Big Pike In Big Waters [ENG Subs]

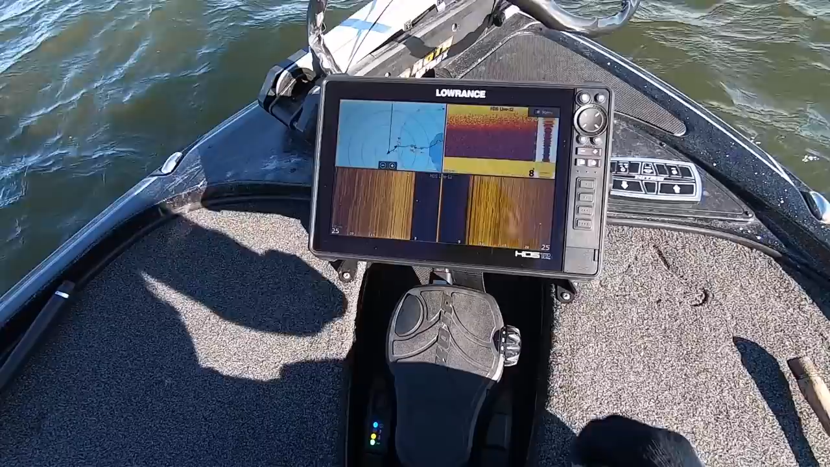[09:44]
Superfin nacke som går ut här.
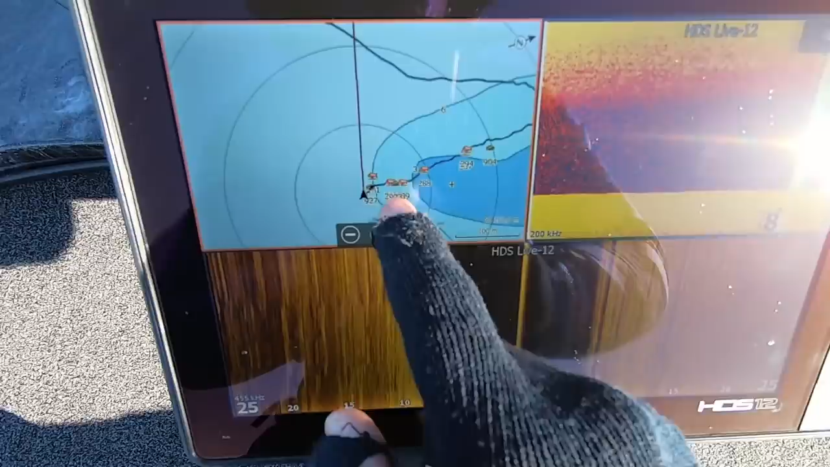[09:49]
Utanför en lekvig. Boom, två på kanten.